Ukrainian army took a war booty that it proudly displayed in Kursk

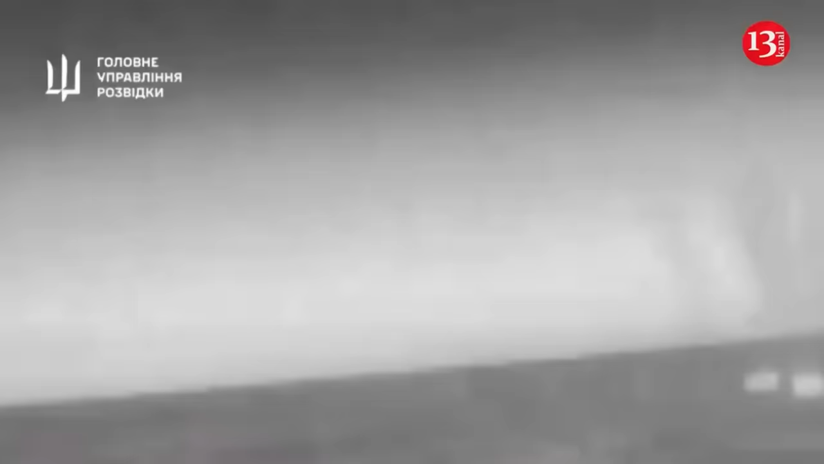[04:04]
The footage of the operation was released by the main intelligence agency. The Tunitz-type speedboat exploded and was damaged as a result of the attack by the Magura V-5 marine drone.